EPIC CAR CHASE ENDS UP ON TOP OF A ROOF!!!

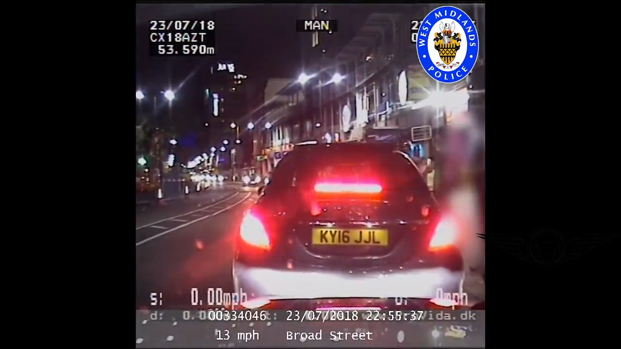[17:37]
I'll take keep your chicken out of the bag. Yeah, get in.
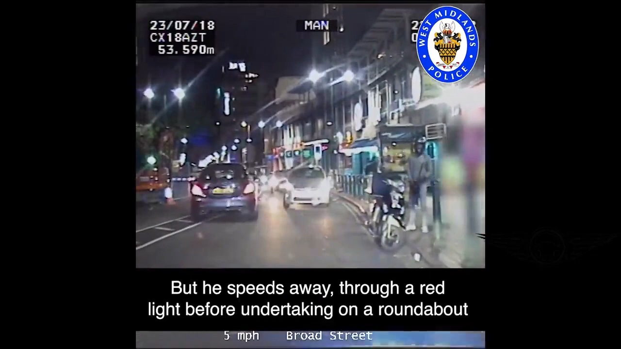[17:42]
Yankee Mike, Tango Charlie, 25, priority message. We are Broad Street in the city centre with a vehicle failing to stop.
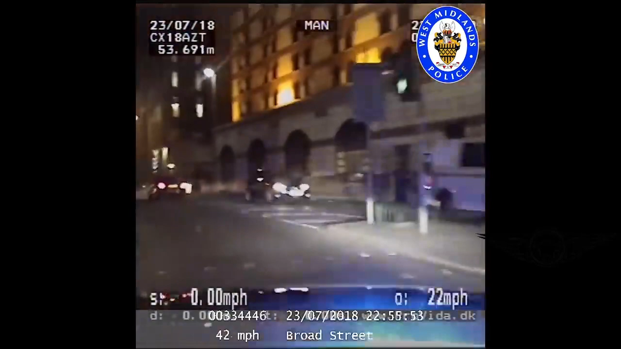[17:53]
It's Kilo Yankee, 16, Juliet Lima. We are still medium risk wire as he performs an undertake. And we are 7-0 in a 3-0. Confirm the pursuit is authorised, please, wire.